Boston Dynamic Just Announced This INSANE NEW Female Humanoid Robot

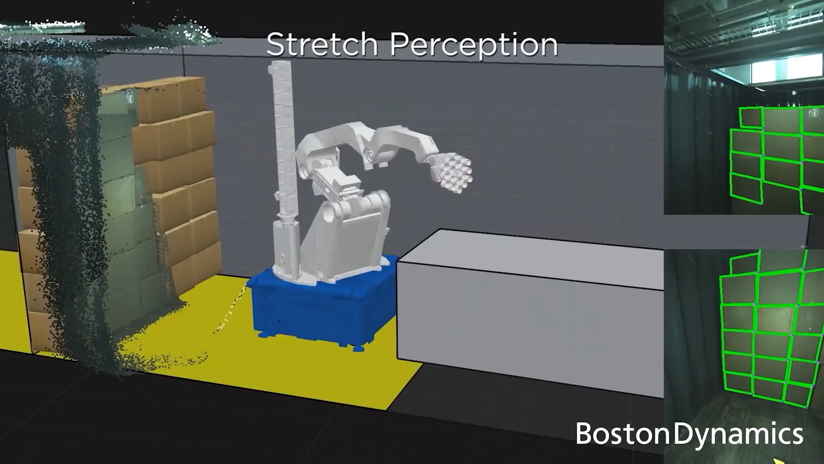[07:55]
powerful bespoke vacuum gripper and an innovative vision system that identifies boxes and the container's surroundings allowing